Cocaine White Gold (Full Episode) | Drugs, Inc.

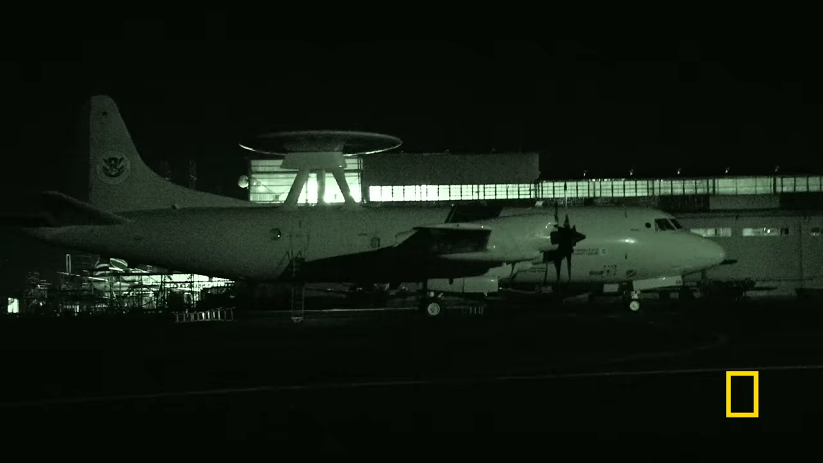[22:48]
and a high-tech P-3 surveillance plane has been scrambled to intercept
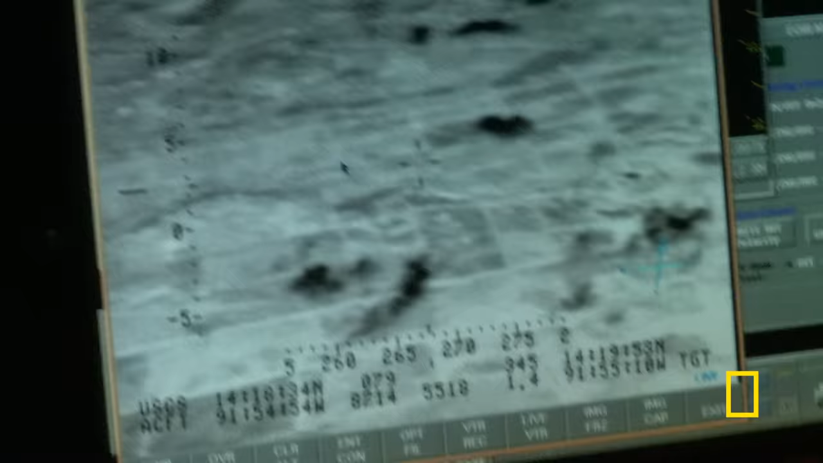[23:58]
it could read the name on a vessel stern from the air
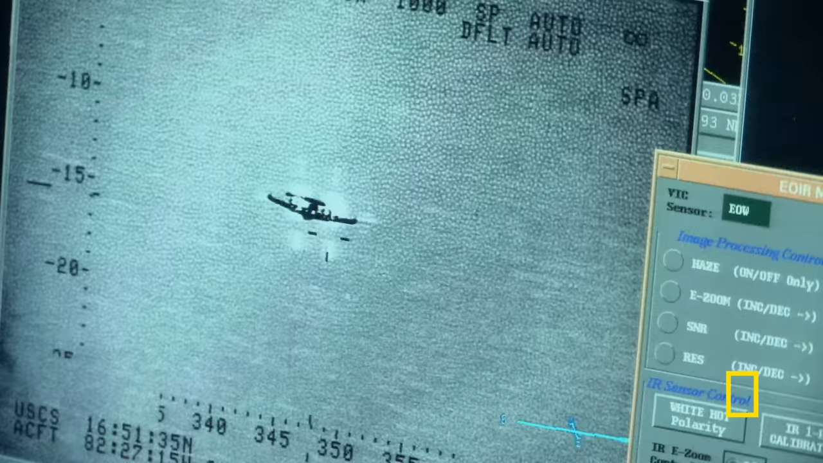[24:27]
but not so close that they get spotted we've got to accelerate
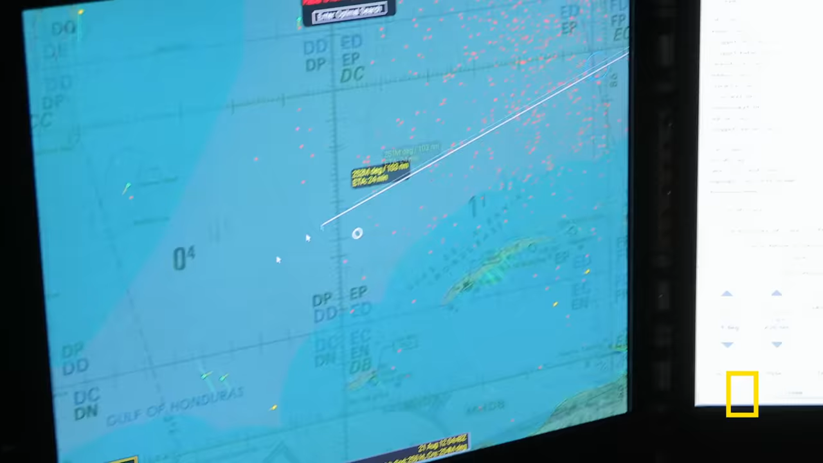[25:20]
flying in total darkness the P-3 tracks the plane through the storm
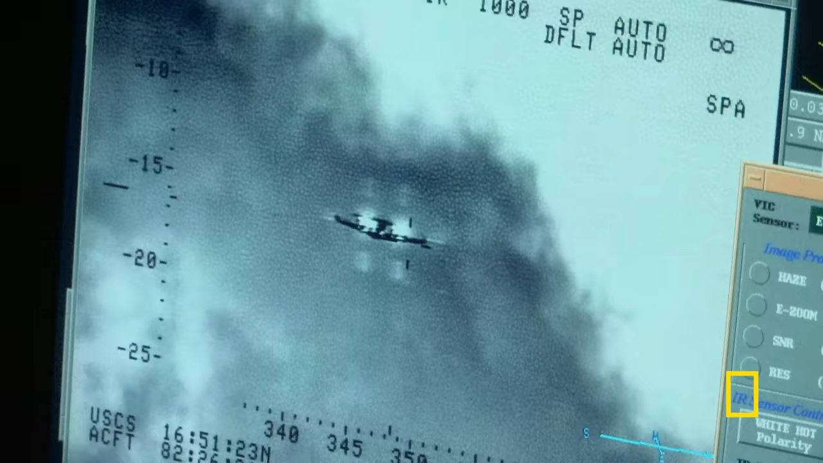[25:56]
what's up he turned around again he's just turning he's going to go across Belize
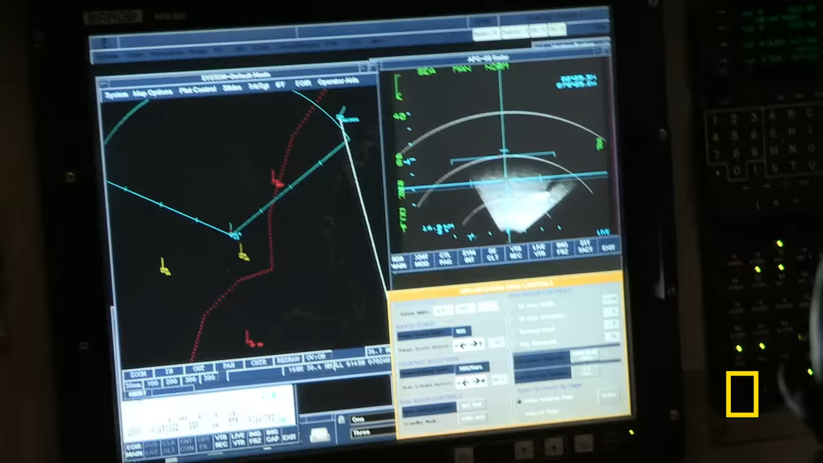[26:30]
you ought to be able to get him here guys yeah I'm looking for him
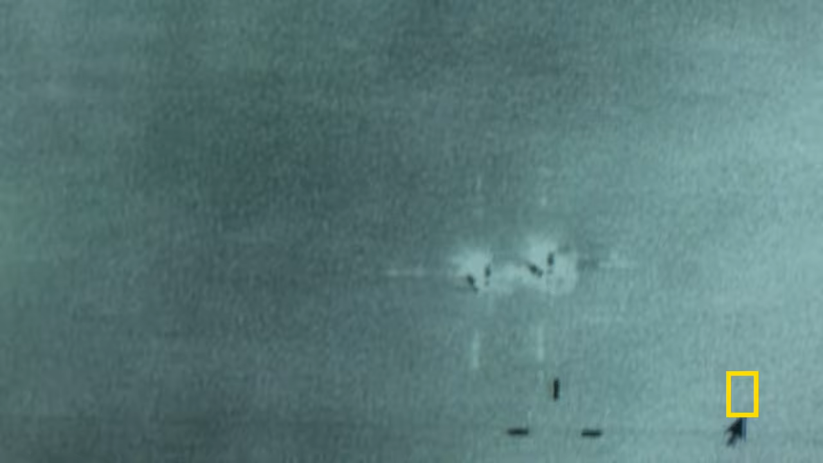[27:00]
And I got him, yeah. See if we can lock that bad boy up.
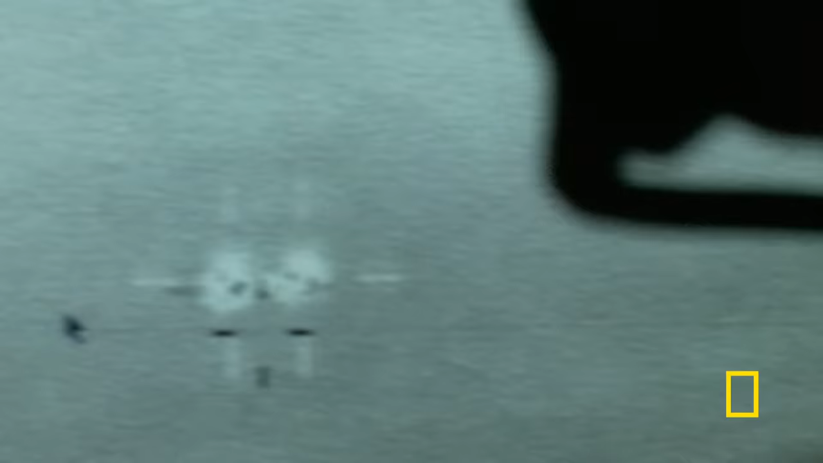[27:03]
Stay with him while we can now.
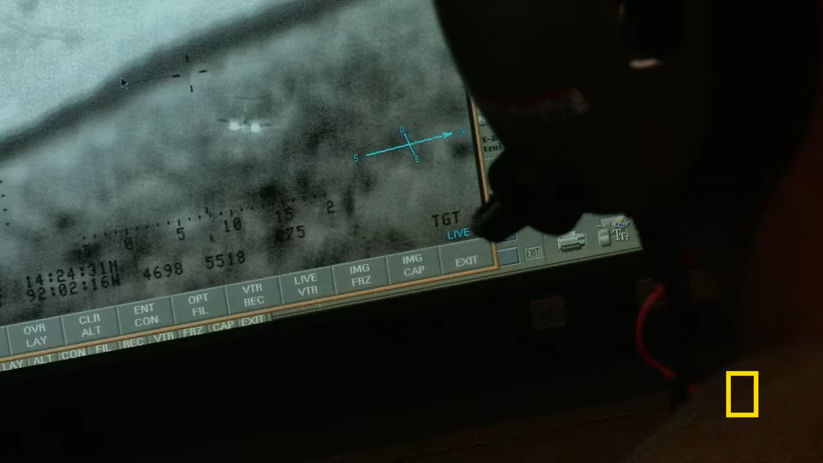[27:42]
As the plane descends in southwest Guatemala, all the crew can do is watch.
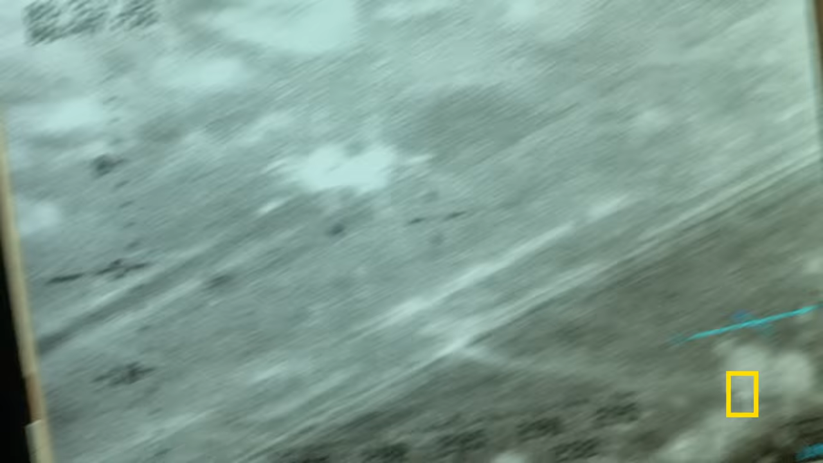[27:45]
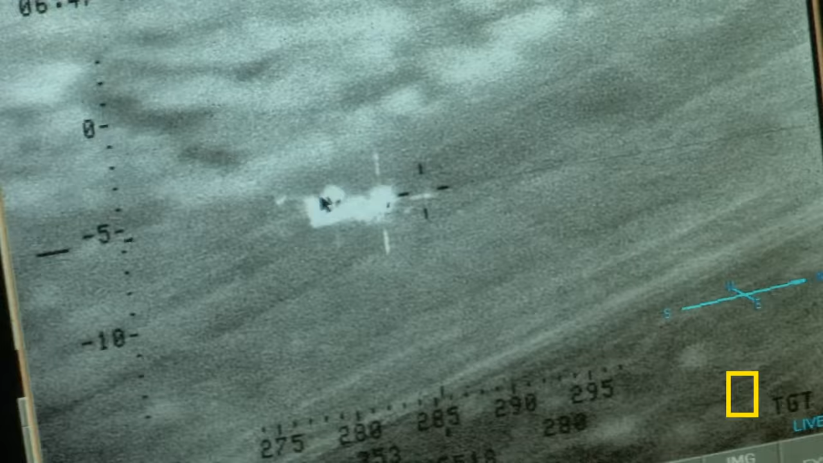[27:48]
He's landed. He's on the ground. He's on the ground. That looked like a crash landing.
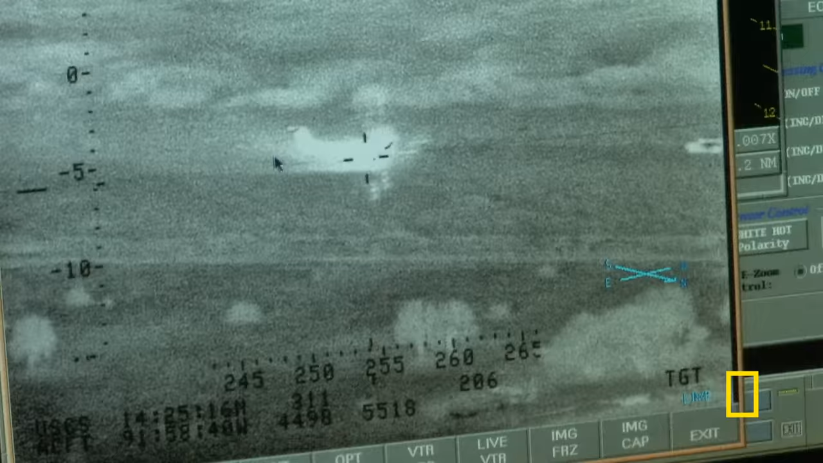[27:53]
What was that?
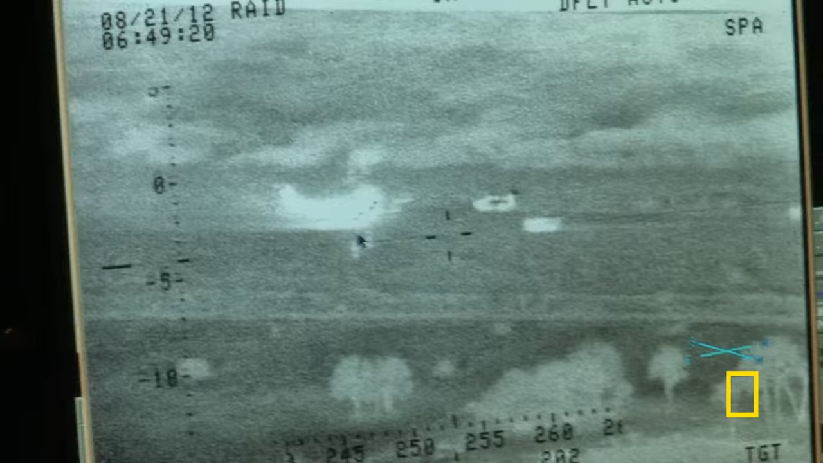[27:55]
Trucks pulling up. Within seconds, a fleet of trucks offload the coke and drive off.
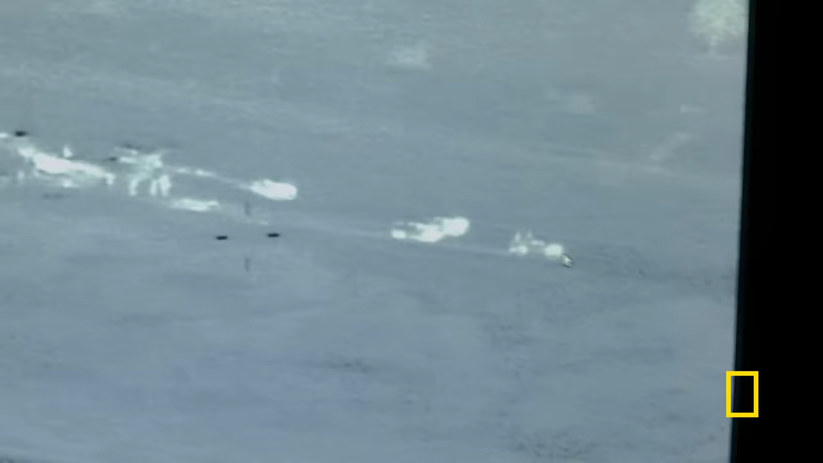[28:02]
Or even the P-3 can't track them.
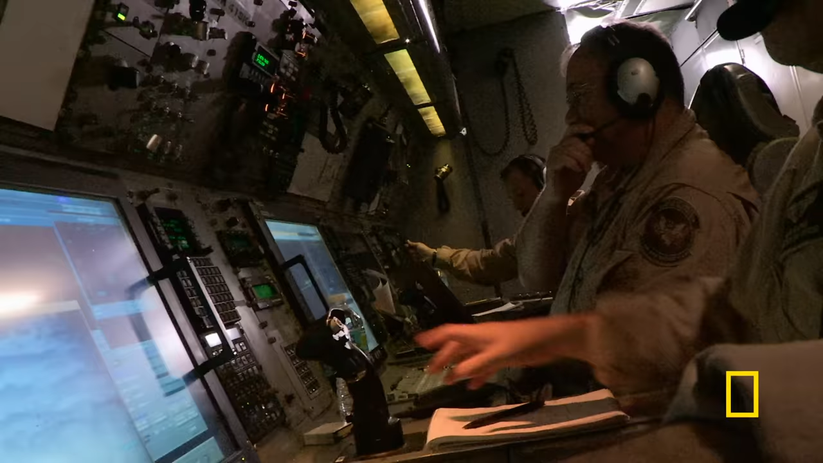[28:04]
I am lost in behind a tree. Could they have stopped at that house?
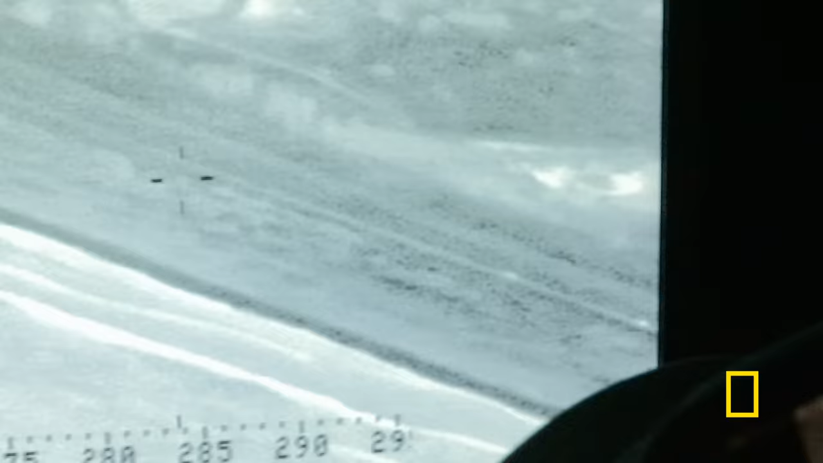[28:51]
The trucks were moving towards Mexico, so that's definitely where it's going.